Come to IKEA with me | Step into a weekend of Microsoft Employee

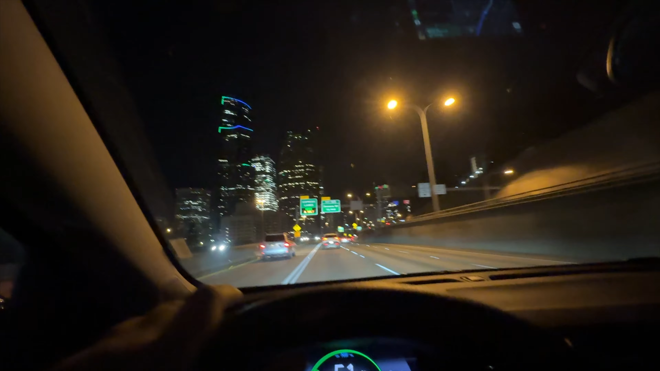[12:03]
अभी भी अच्छा लग रहा है बिकॉज डाउन टाउन में लाइट्स ऑन हो गए हैं, बट दिस इज अ डिफरेंट वे ऑफ डाउन टाउन. एंड अब रात हो चुकी है जब हम वापस आए हैं, टाइम का पता नहीं चलता.
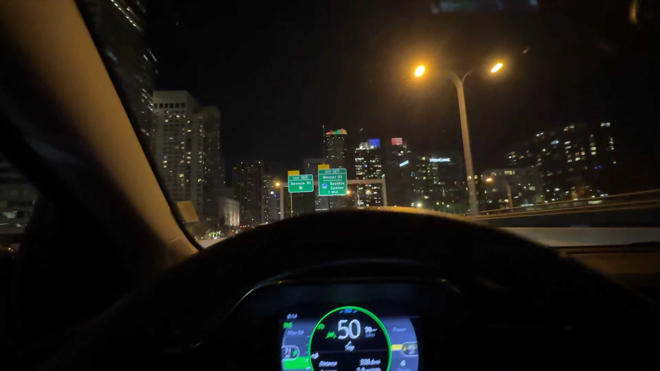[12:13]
वैसे अभी तो फोर नहीं हो रहा, अभी 8 हो चुके हैं, विच इज़ लेट एनी वे, तो हम लेट तो हैं.